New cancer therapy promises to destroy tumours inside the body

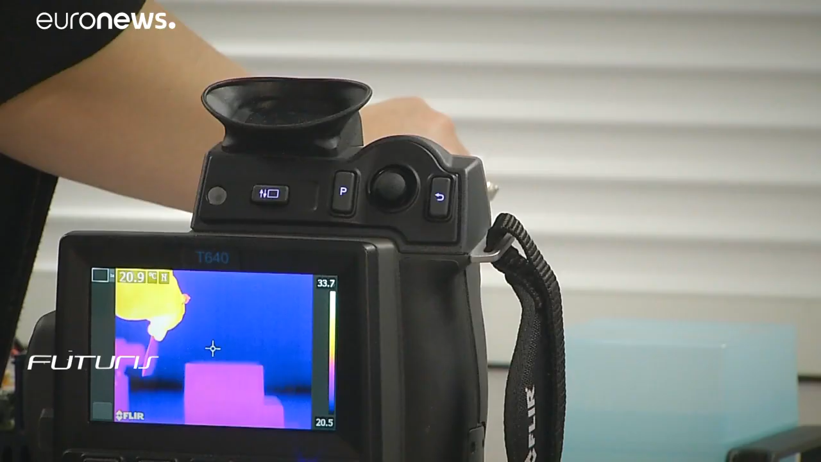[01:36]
On screen: spot 20.9°C
are heated by both the laser as we're doing here and a magnetic field and the heat kills off the cancer